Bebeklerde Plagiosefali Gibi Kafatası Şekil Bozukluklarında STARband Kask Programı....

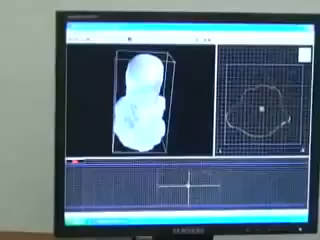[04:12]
Not only number wise, but also a visual three-dimensional image that can be compared from beginning to end and we can see the sequence of the treatment and how the child is improving.